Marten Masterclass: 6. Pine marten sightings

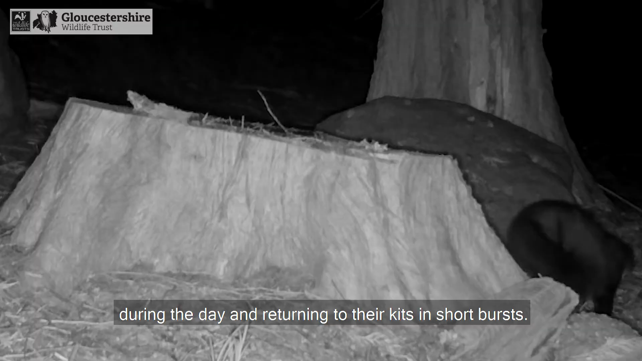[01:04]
if a pine martin is disturbed by people it is likely to do one of two things it might sit
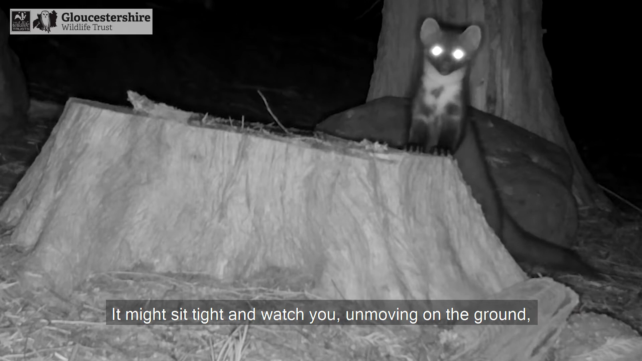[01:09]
tight and watch you and moving on the ground alternatively it will scamper up a tree and watch you from a safe
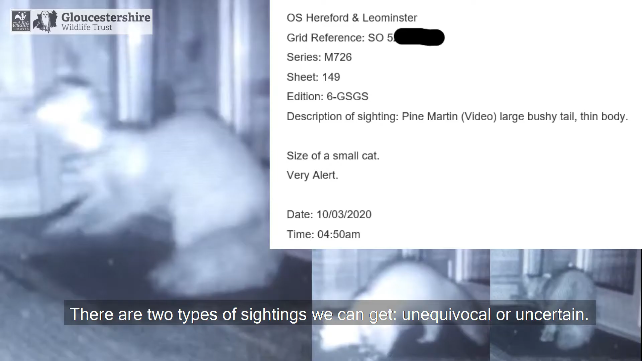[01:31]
unequivocal or uncertain so this was a really good sighting we had reported last year it includes the location the day the time a good description of what they saw and most importantly some photos this meant we could confirm that this was indeed pine
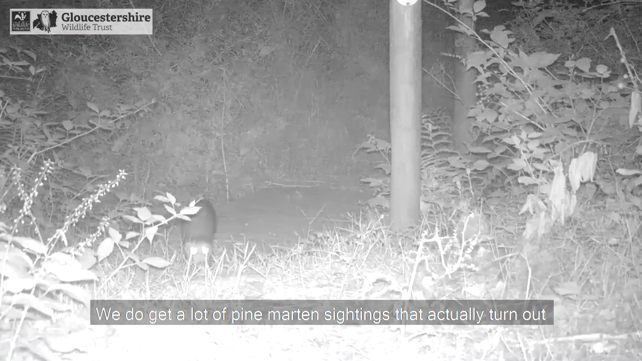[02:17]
get a lot of pine martin sightings that actually turn out to be pole cats stoats and weasels and even otters
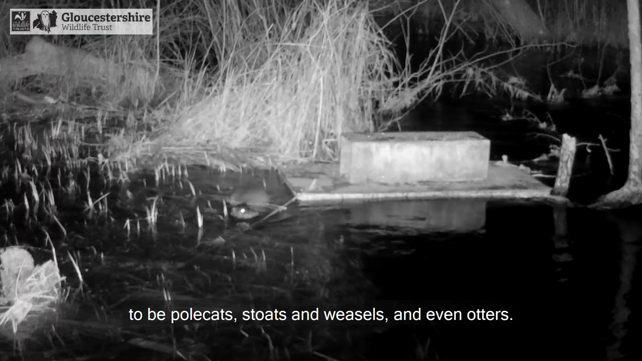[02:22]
so i'd probably give this one a 3 out of 10
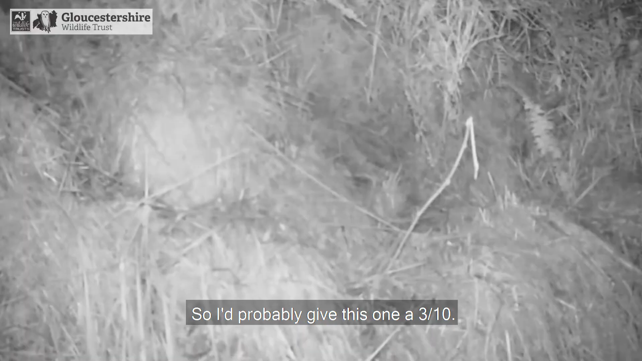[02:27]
now this was a camera trap sighting
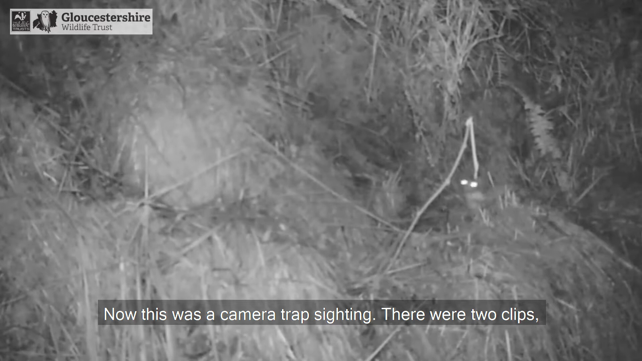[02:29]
there were two clips both from the same camera put out in private woodland this is a great sighting in
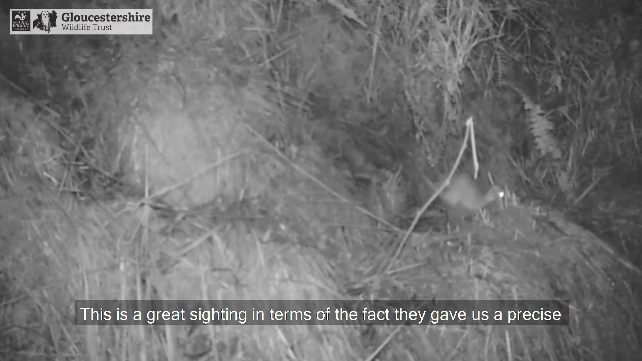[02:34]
terms of the fact that they gave us a precise location precise date and a precise time and the fact that it was a camera
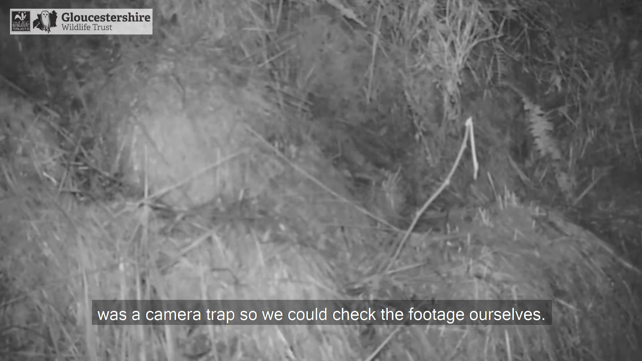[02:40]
trap meaning we could check the footage ourselves unfortunately neither of these clips were a pine martin
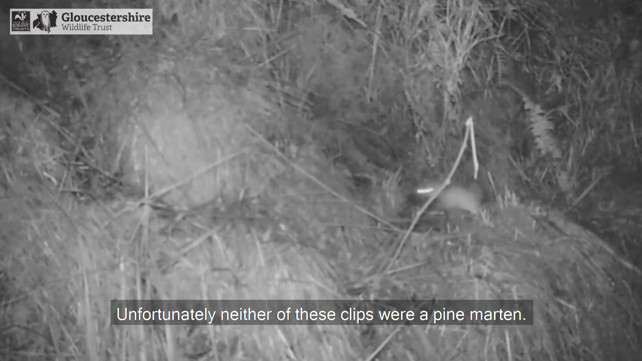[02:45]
this one is a weasel and you can tell that by its small body size its small ears its short tail
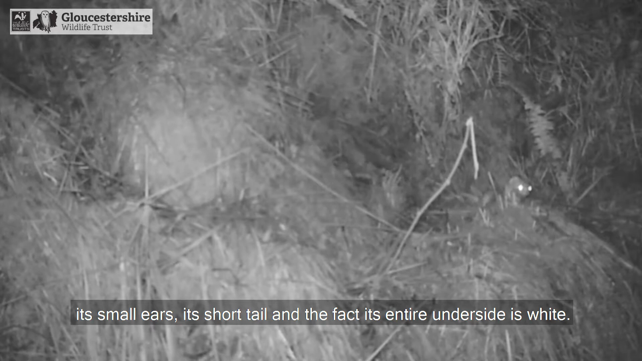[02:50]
and the fact its entire underside is white and
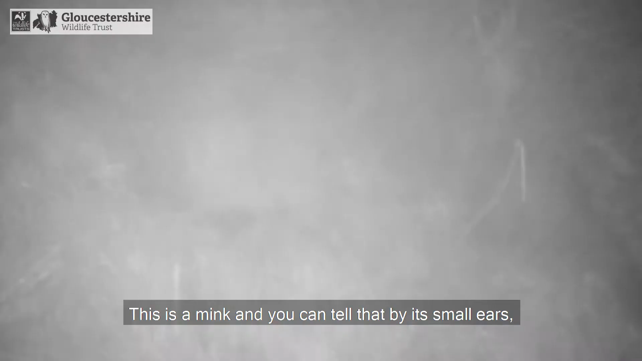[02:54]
this is a mink and you can tell
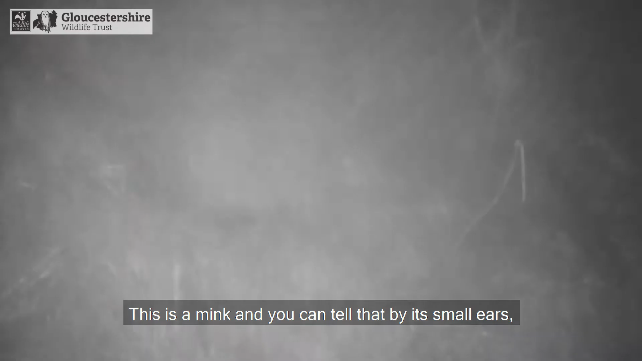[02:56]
that by its small ears its lack of cream bib and by the way it's moving i'd give this sighting an 8 out
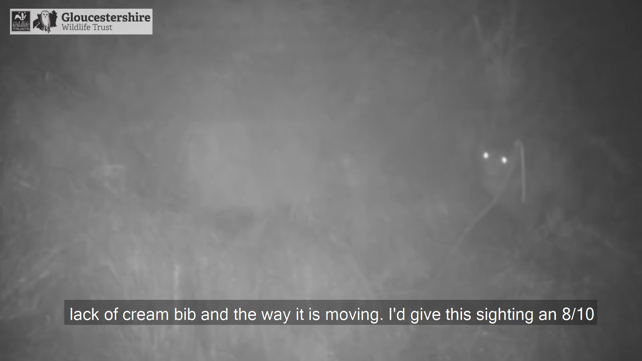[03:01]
of 10 as despite the fact it's a great sighting it is not a pine martin
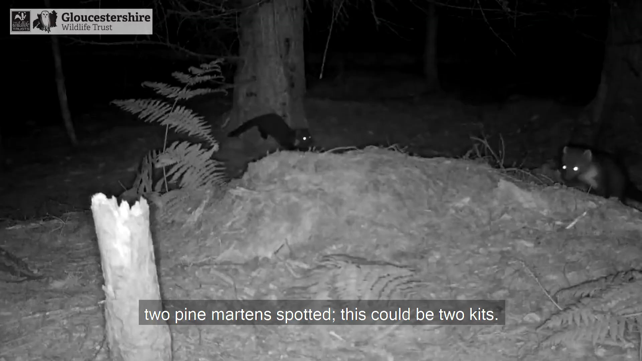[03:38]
two kits if kits fall on the ground they're very vulnerable to predation by foxes or dogs